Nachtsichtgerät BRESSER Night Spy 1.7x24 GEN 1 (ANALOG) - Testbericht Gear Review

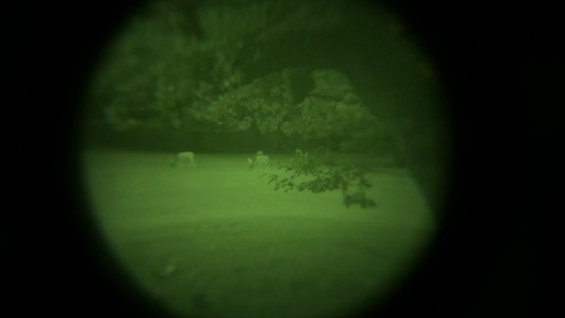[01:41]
Der Seefeldwinkel beträgt 14,28 Grad, was auf 100 Meter ein Seefeld von 25 Metern ergibt.
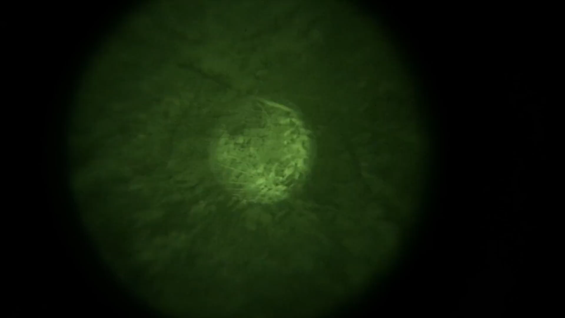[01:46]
Das ist natürlich von Vorteil, wenn man einen größeren Bereich beobachten möchte, um dann eventuell andere Geräte mit höherem Vergrößerungsfaktor einzusetzen.
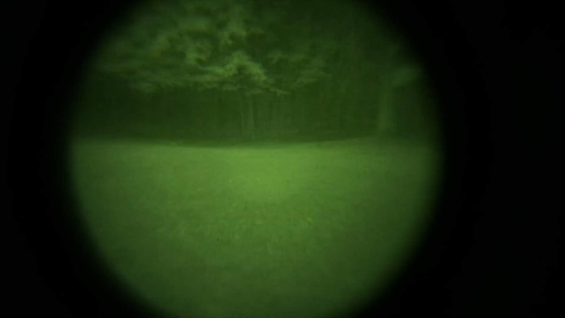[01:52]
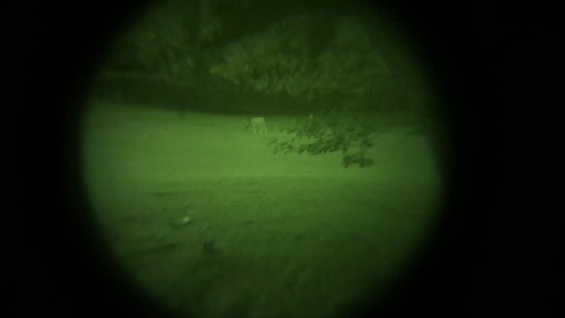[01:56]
Die Abbildungsqualität finde ich für ein Gerät dieser Preisklasse recht gut und auch die Randunschärfe hält sich in Grenzen.
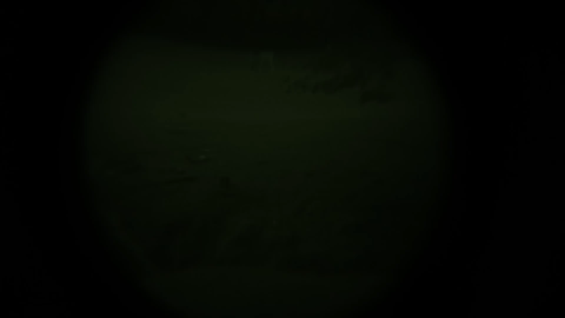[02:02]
Bei Dämmerung kommt das Nightspy gut ohne den integrierten IE-Auffäller zurecht.
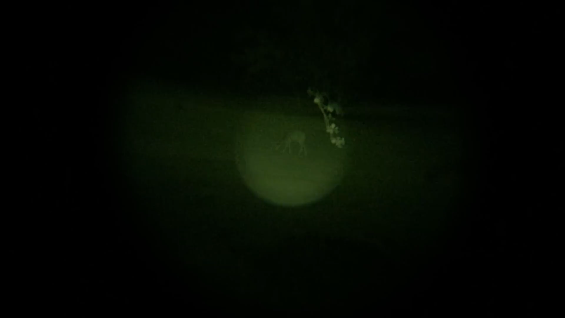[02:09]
Sollte es allerdings in dunkle Bereiche ohne Restlicht gehen, ist ein Arbeiten ohne den Auffäller nicht möglich.
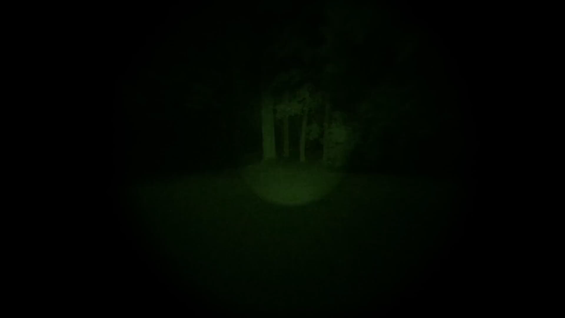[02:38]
Anzumerken ist, dass das Seefeld bei Dunkelheit fast komplett auf den IE-Auffäller reduziert wird, da der nicht ausgeleuchtete Teil zu wenig aufgehellt wird.